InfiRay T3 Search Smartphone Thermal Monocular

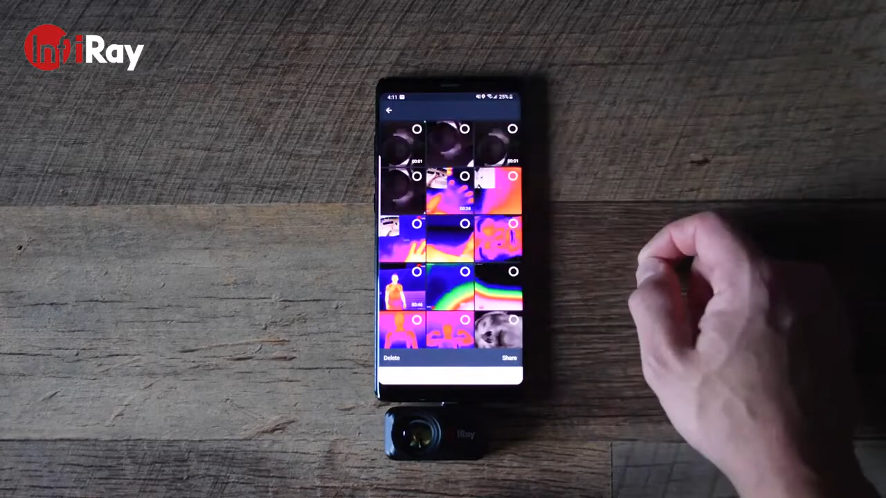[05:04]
Here you'll be able to see all the videos and photos that you've taken, where you can select them to delete them, or share them to your contacts.
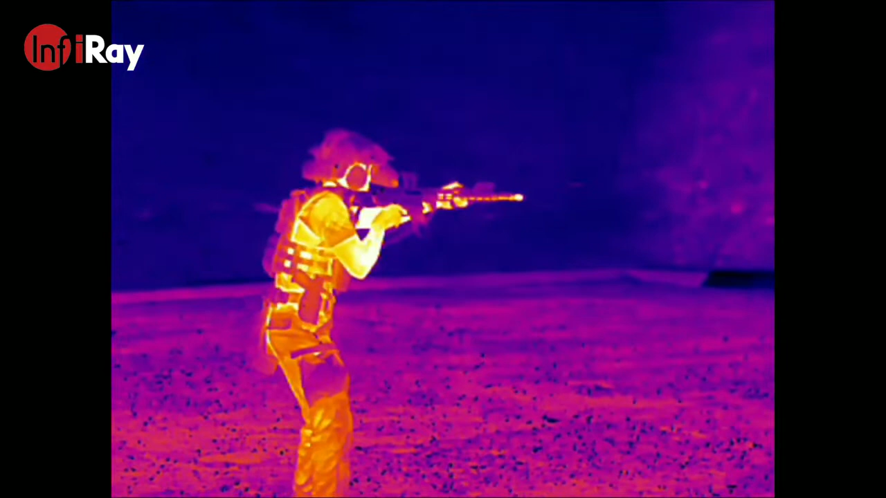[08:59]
which becomes a little bit more difficult to record without the use of expensive night vision goggles and recorders.
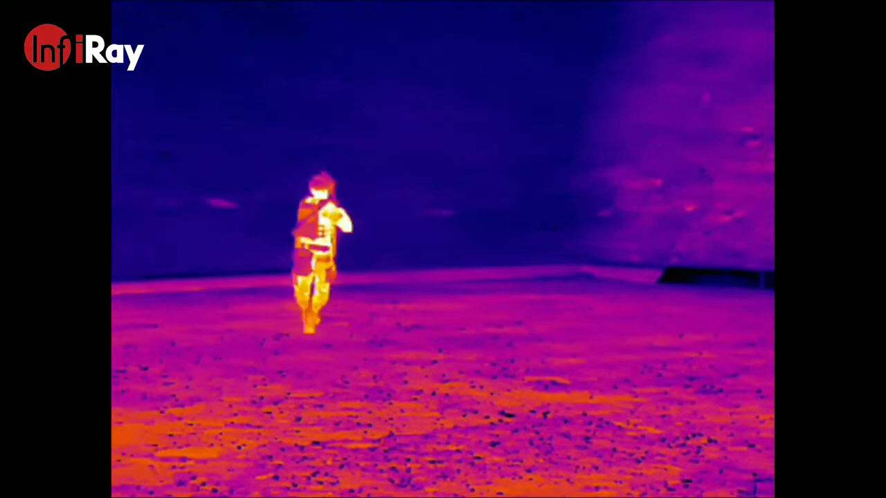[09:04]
That's where thermal imaging devices such as the T3 search become very useful, as you can use it at any time of the day and still see quite clearly.
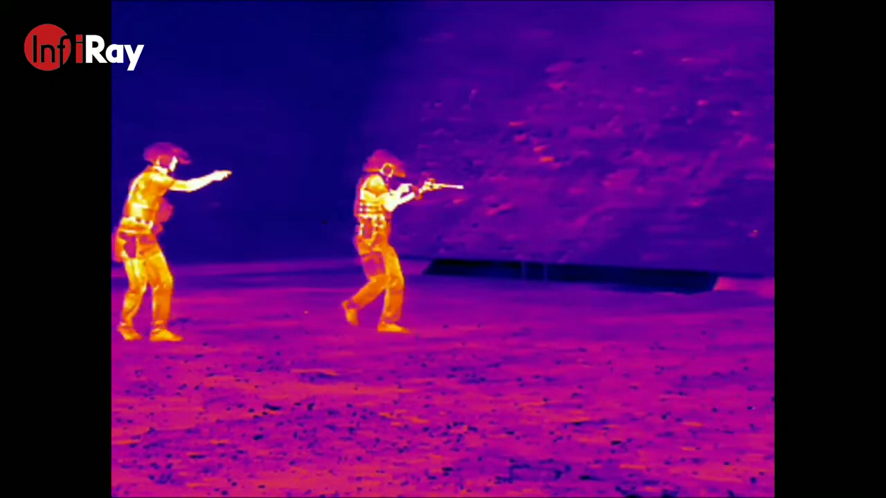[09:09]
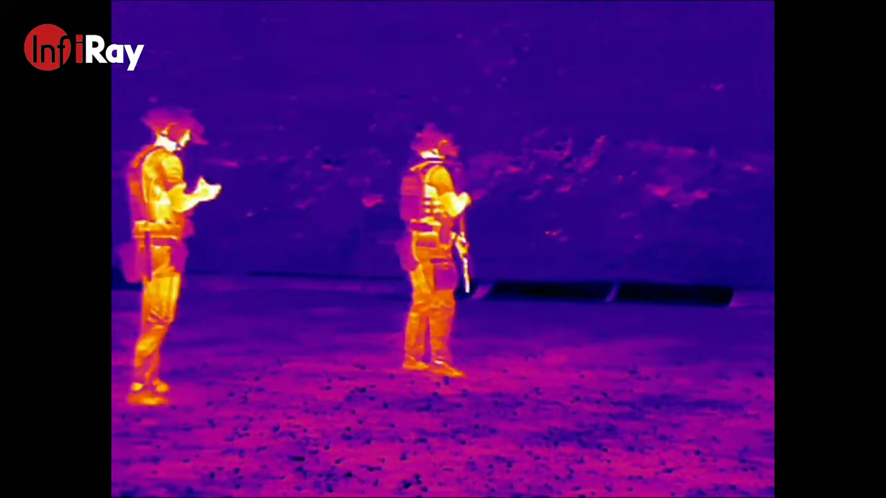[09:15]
This is 1am, for example, with the only light being provided from the moon.
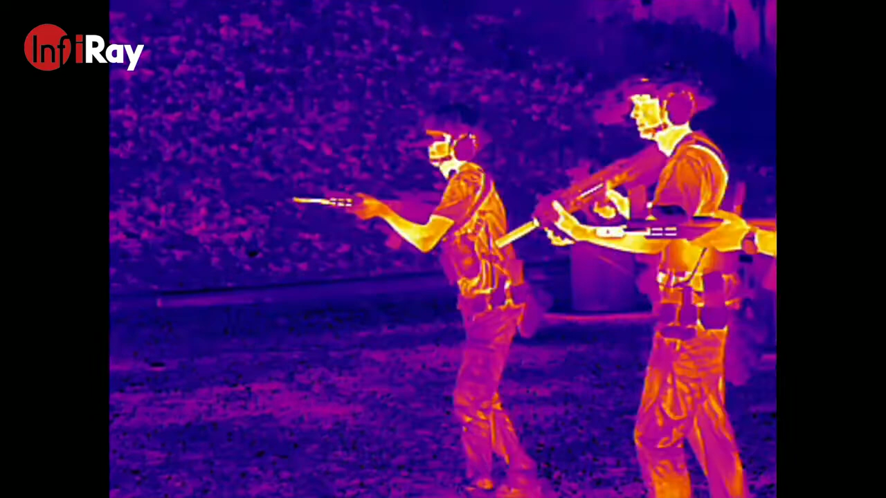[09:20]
Not only do thermal devices provide cool footage that you can share to your social media networks,
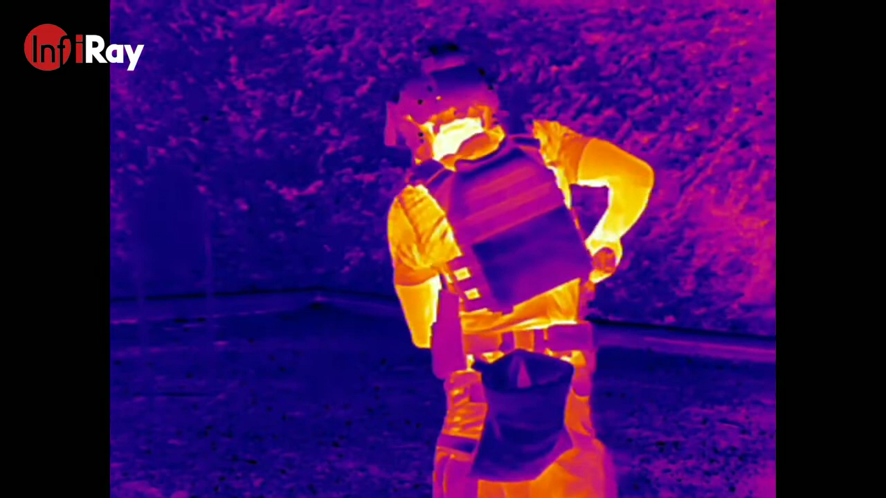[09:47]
This shows how dark it can get at the range when we train.
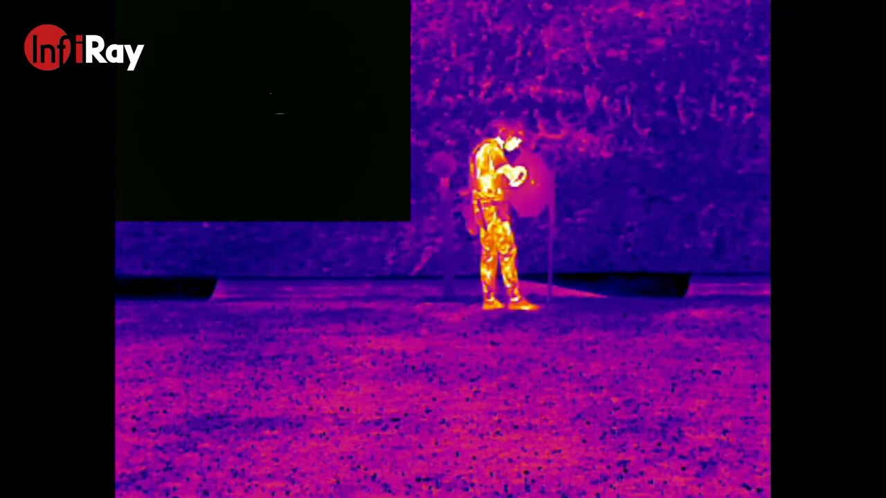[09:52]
With the system camera on, you can barely see. However, with the T3 search, I can still see my buddy downrange.
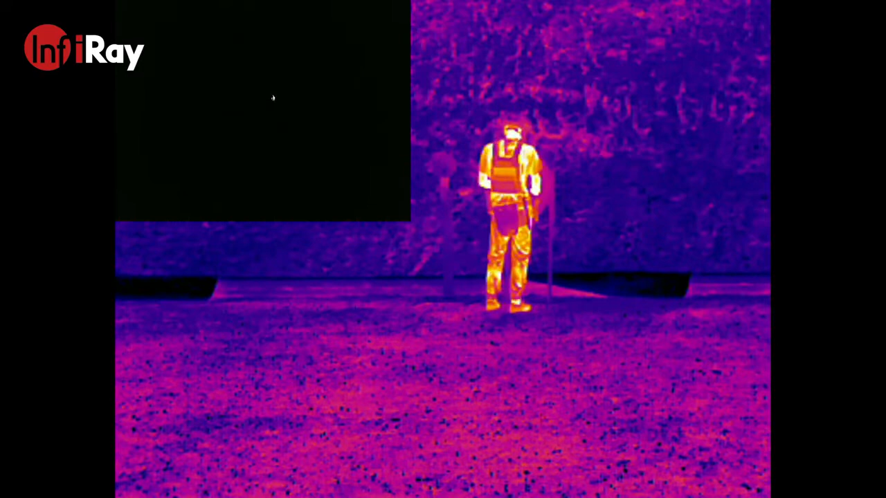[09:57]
Here's some more footage of us training. ...
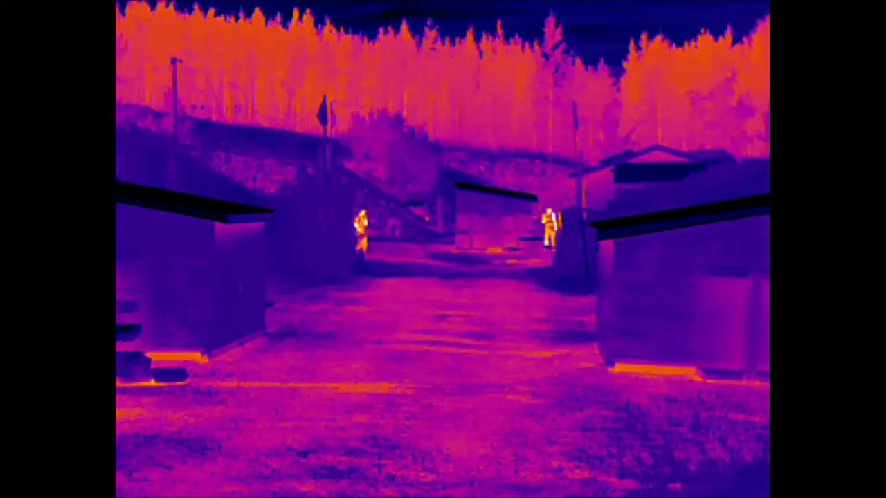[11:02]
We'll be right back. In the middle of the night, 1am, the only lights coming from the moon. Here you can see my buddies at a distance of between about 100 to 125 meters, just walking in between some of the range bays. With the cool surroundings of the environment that we're in, you can see their heat signatures quite clearly as they pass in between bushes and some of the small huts that they have installed on the range bays.
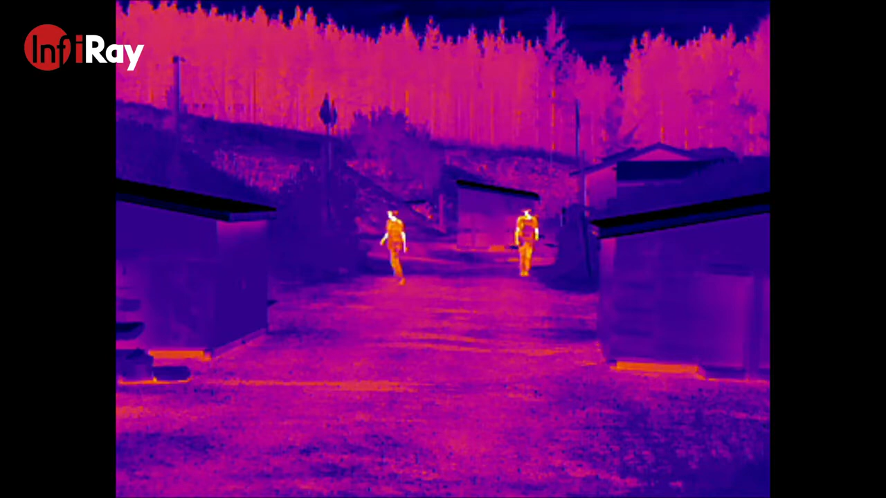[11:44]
This would be useful for search and rescue, looking for an injured or downed individual, say in a forest or a valley where the visibility is low, say it's in the middle of the night or there's fog even. I imagine this device would do quite well in being able to pick up the heat signature and locate that individual. InfraRay has listed the T3 search as having a 1340 meter detection range. Now, while this video doesn't come anywhere close to that distance,
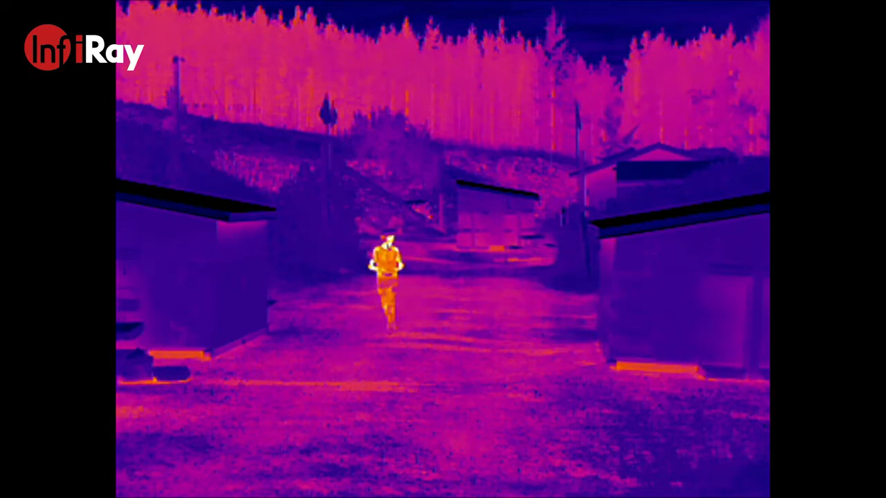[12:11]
it still clearly demonstrates the hotspot tracking capabilities of the device. At 1,000 meters, you're going to see a lot less detail. It might just be a small glowing blob that's moving.
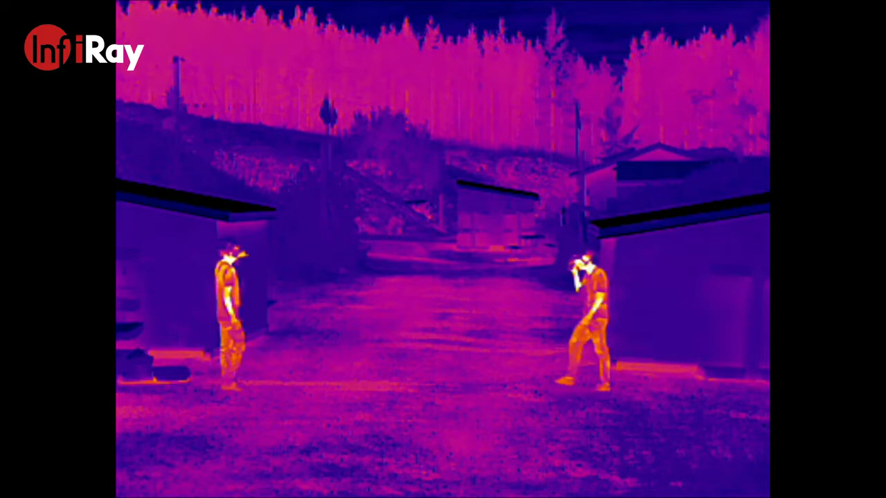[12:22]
Nonetheless, you'll be able to pick up that heat signature.
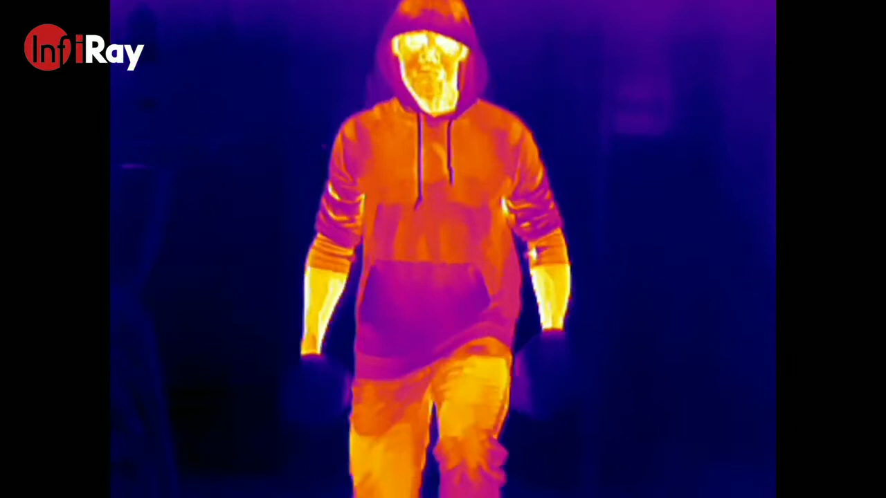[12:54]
and recommend exercises that would target and help rehabilitate the individual.
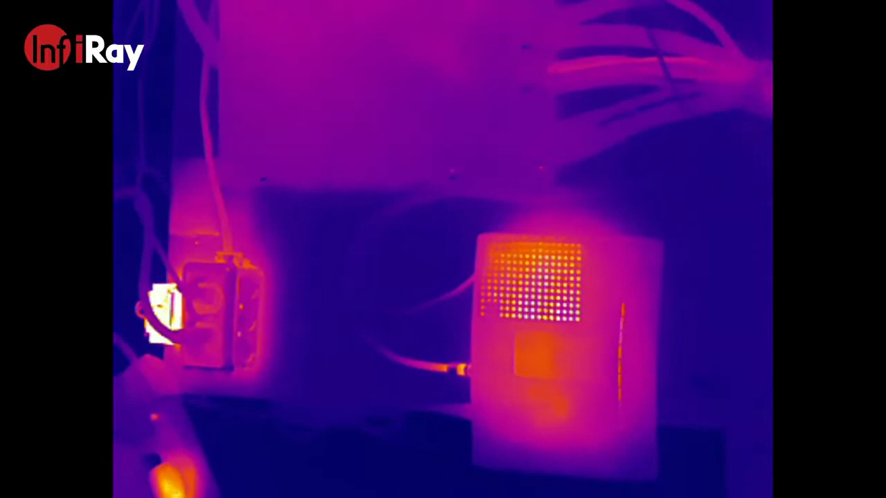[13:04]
This demonstrates how these devices could be used to examine electrical panels.
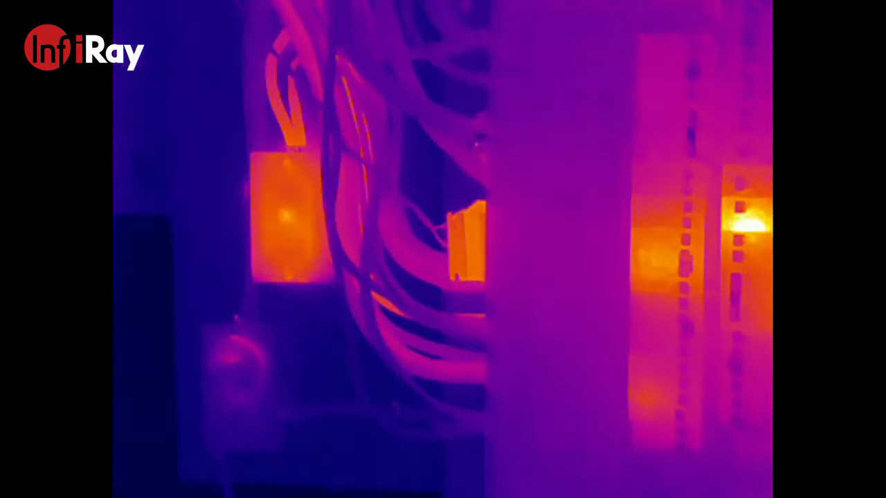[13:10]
It becomes quite useful when trying to find high electrical resistance points along a circuit before it comes too hot and causes an outage or even an explosion.
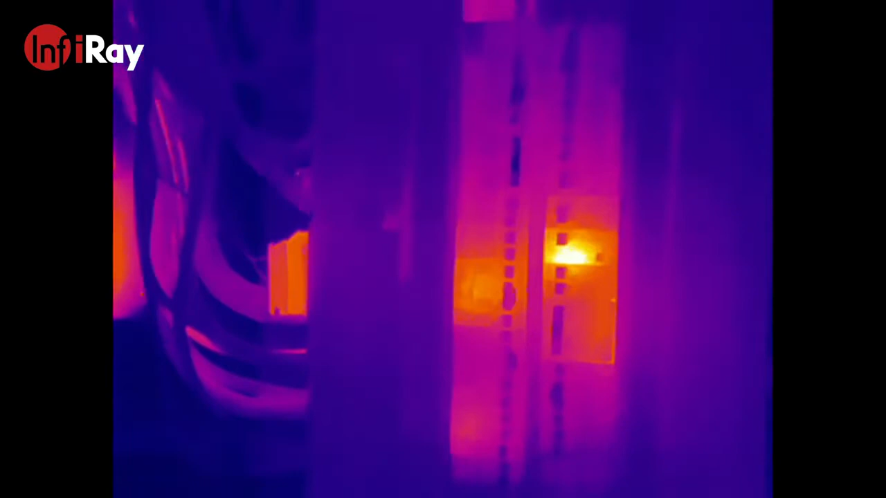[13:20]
these electrical failures are caused by poor surface contact or an overloaded circuit.
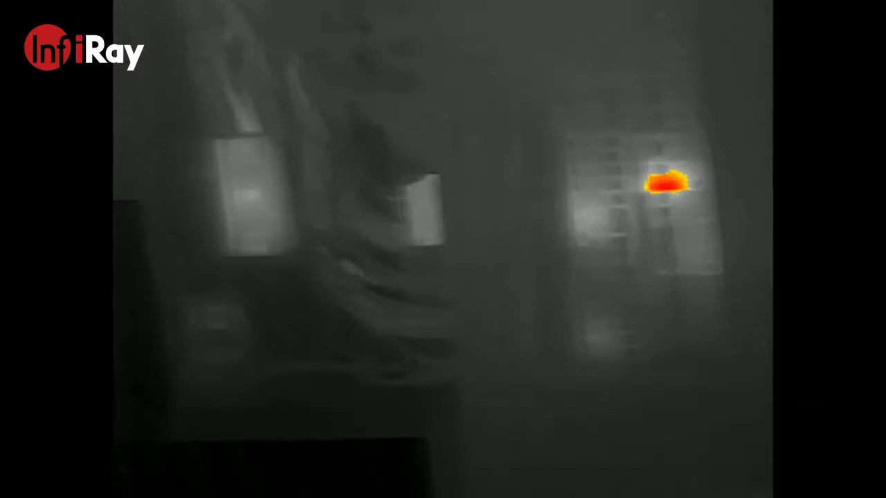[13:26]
But when looking at these panels and these connections through a thermal imager, it becomes much easier to pinpoint the problematic areas.
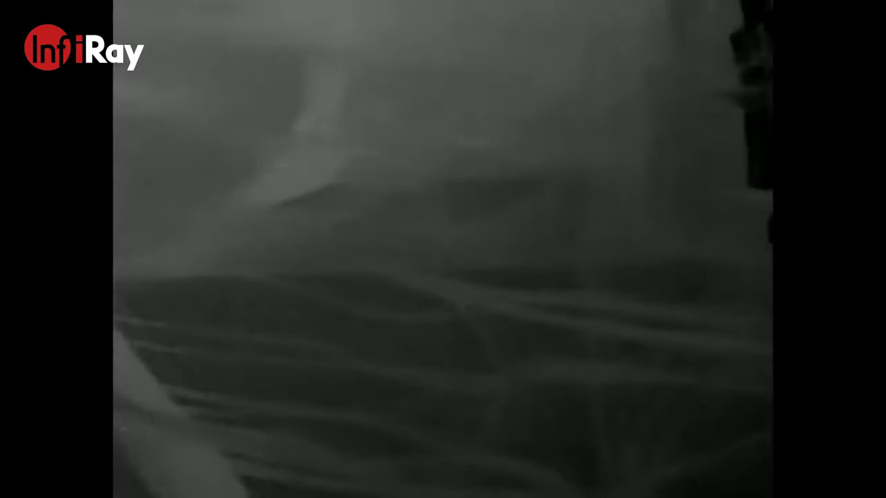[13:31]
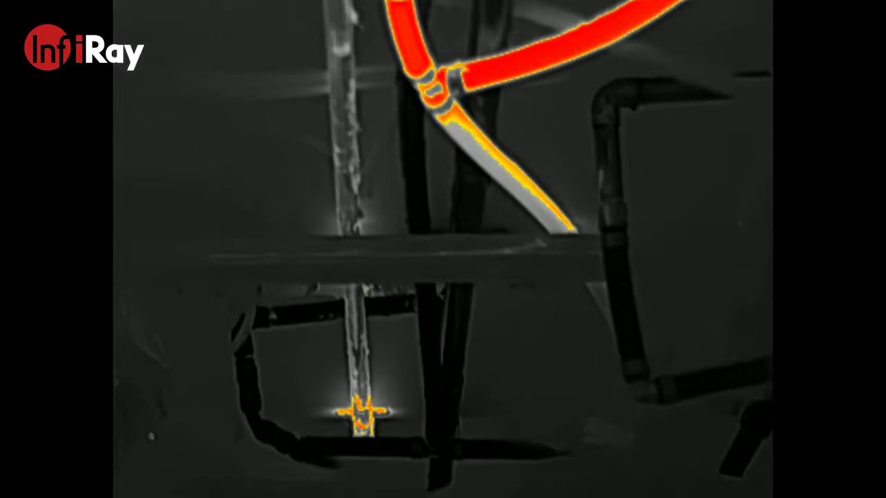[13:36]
These devices could also be used by plumbers to detect invisible leaks that are not visible to the human eye,
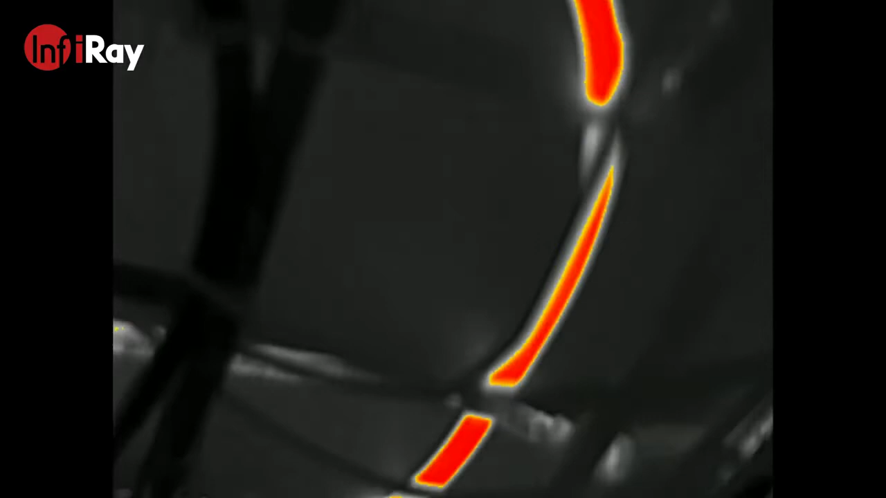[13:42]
as well as troubleshoot underfloor heating to determine if there's a gap in the pattern of pipework that's been laid out,
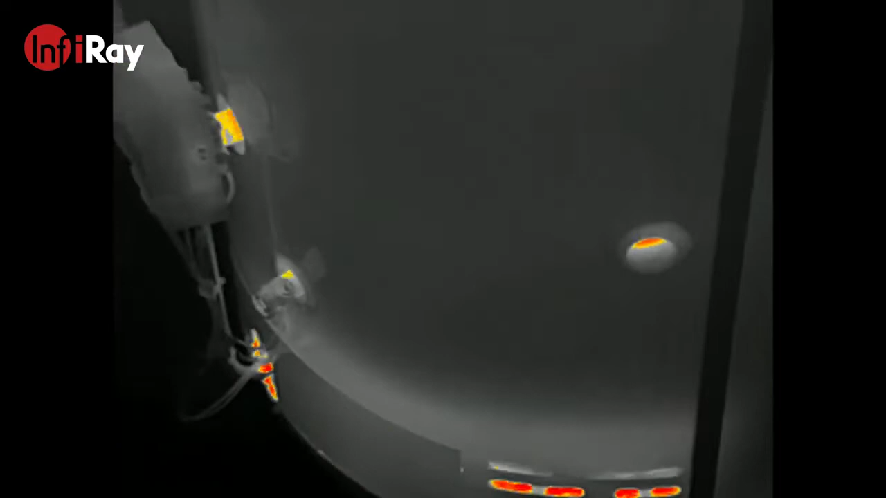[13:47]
or even determine if there's blocked pipes and radiator issues,
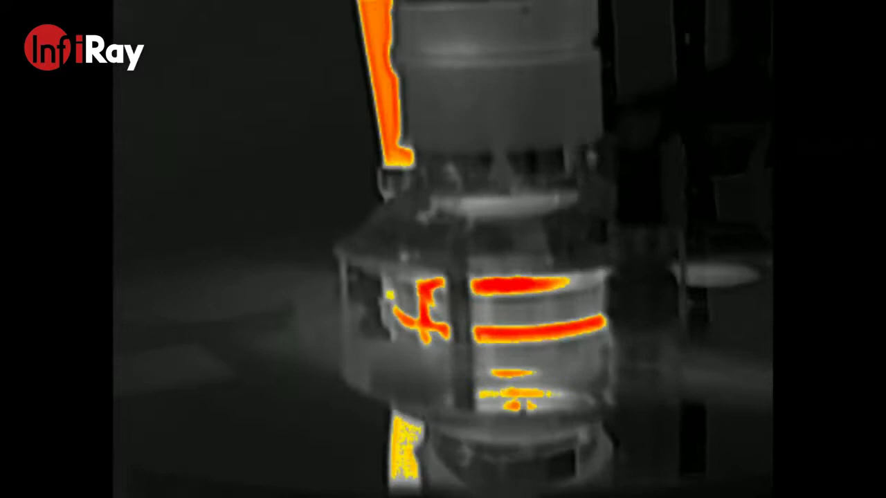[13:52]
and whether or not those need a power flush,